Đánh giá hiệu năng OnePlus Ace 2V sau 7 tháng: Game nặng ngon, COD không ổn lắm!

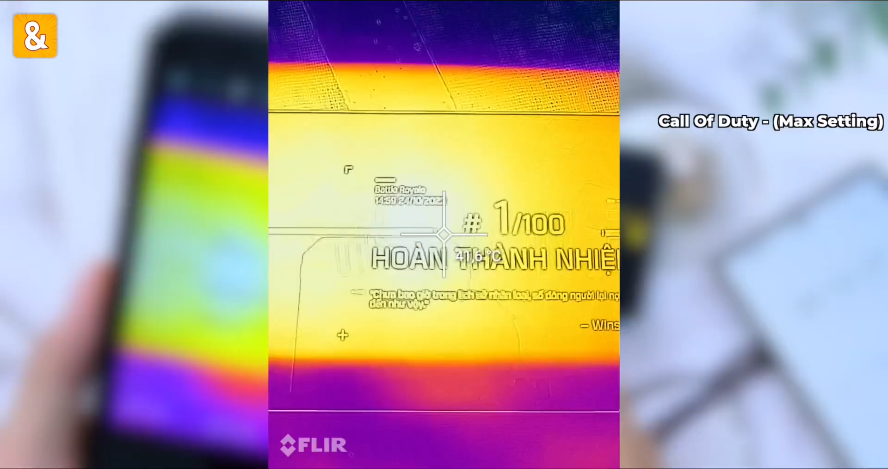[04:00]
Đây, nhiệt độ mặt trước này quanh quẩn khoảng 42.7.
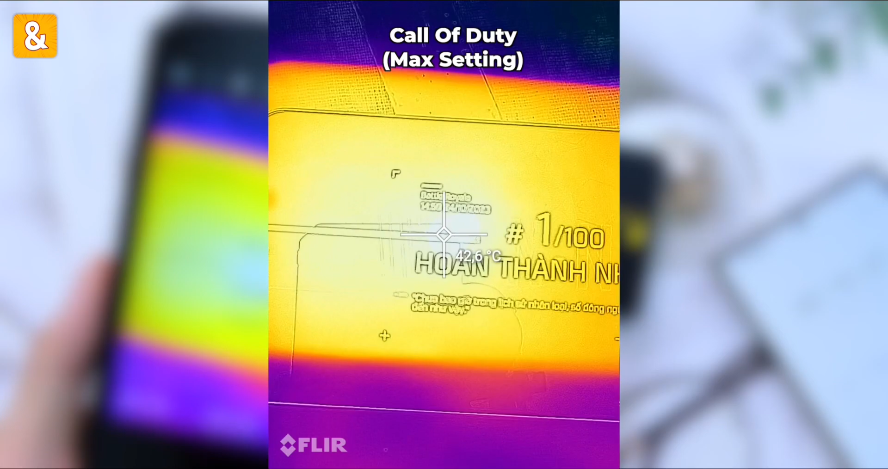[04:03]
Khu vực dưới này nó khoảng 39 độ.
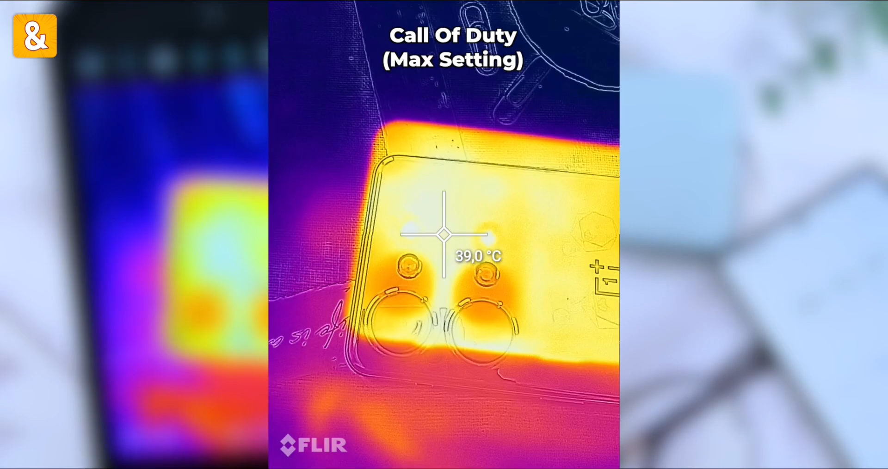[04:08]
On screen: spot 39.0°C
Chúng ta có mặt lưng đằng sau 40 độ C các bạn. Rồi, khu vực phía dưới 37.6 độ C.
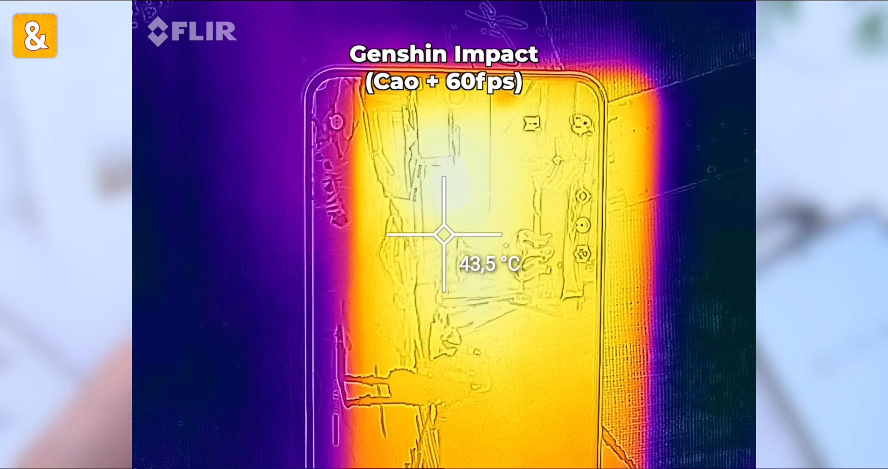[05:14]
On screen: spot 43.5°C
Nhiệt độ con này khi mà mình chơi game xin nó quanh quẩn khoảng đâu đấy là khu vực con chip ấy, nó rơi vào khoảng đâu đấy là 45 độ C.